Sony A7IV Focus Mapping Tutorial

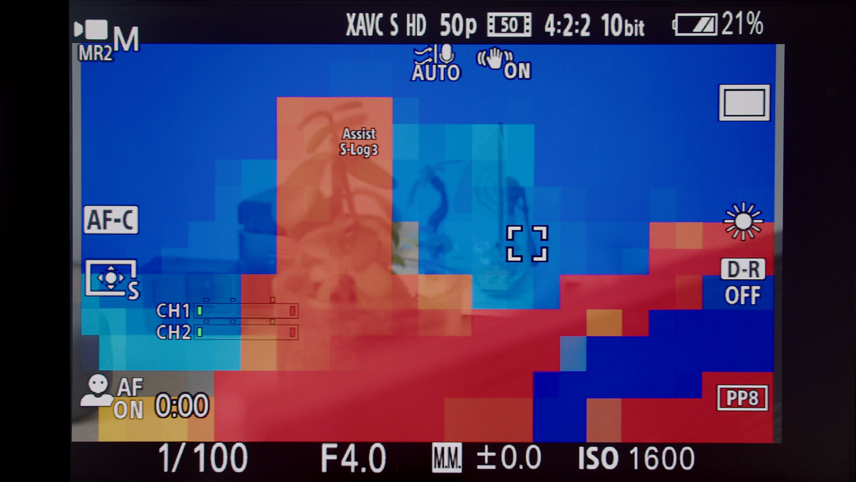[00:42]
When the plant is in focus the Lego set in the background has a blue overlay and this indicates that that focal plane is behind the current point of focus.
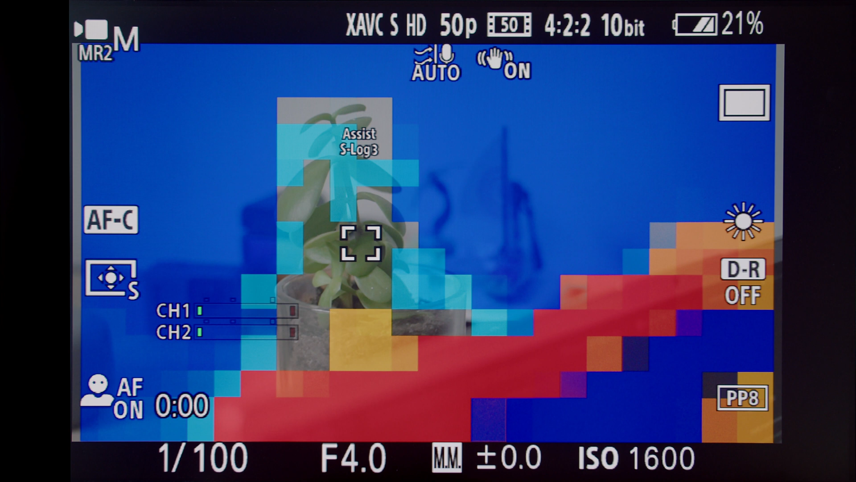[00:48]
When the Lego set is in focus the plant has a red and
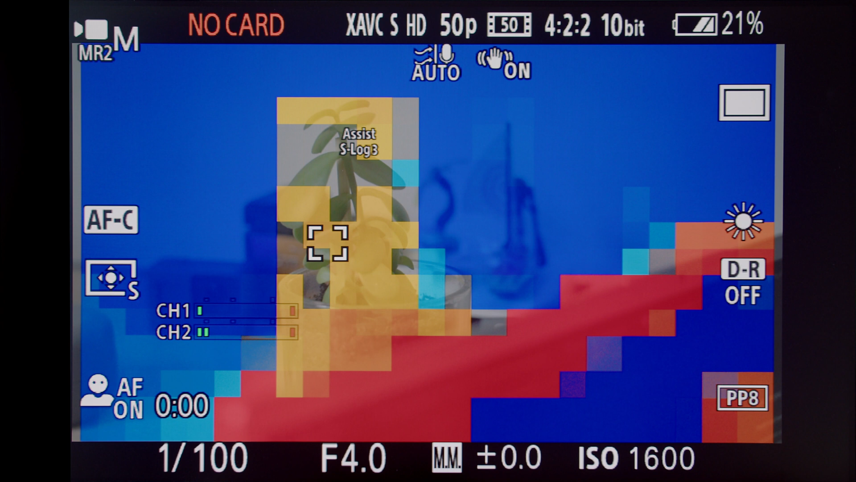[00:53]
orange overlay and this represents the fact that those parts of the image are in front of your current focal plane.
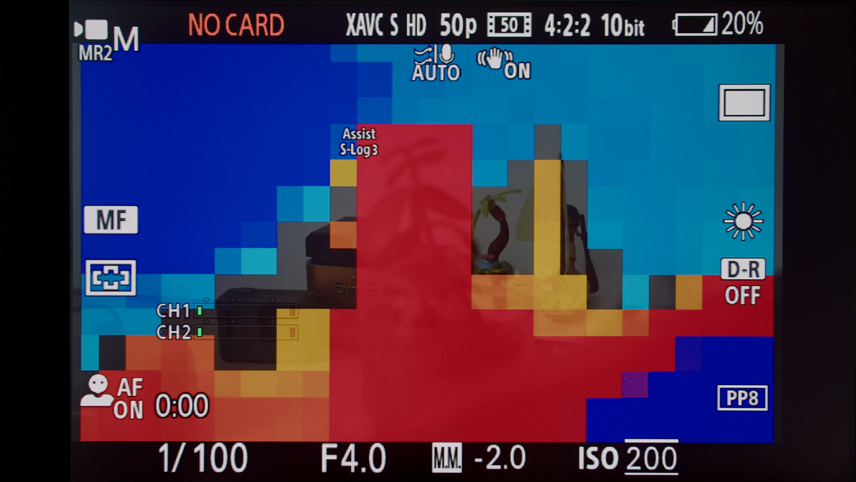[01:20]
Now I can manually rack focus in my shot and have the confidence to know what's in shot,
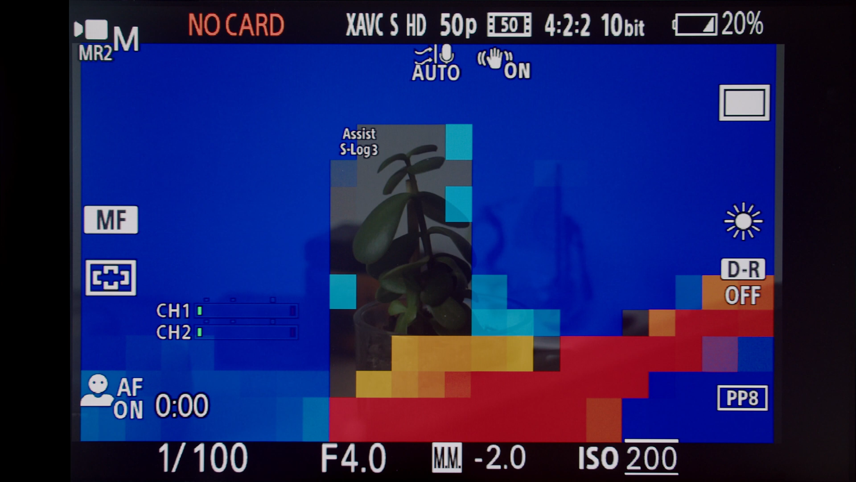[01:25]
what's in front of my focal plane and what's behind my focal plane through this visual representation.
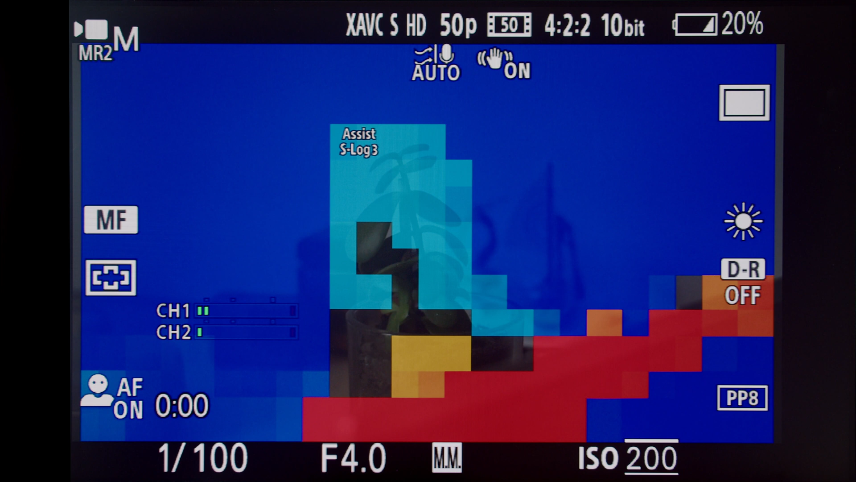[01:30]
This focus mapping tool becomes an absolute game-changer in the event space particularly when you're shooting at nighttime and there isn't enough light.